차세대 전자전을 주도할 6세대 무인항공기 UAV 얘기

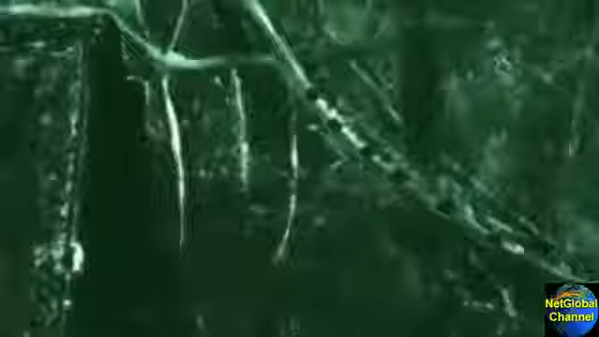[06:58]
At night, they use infrared. And under adverse conditions, they use synthetic aperture radar to pierce the thickest clouds, sandstorms, or oil field smoke.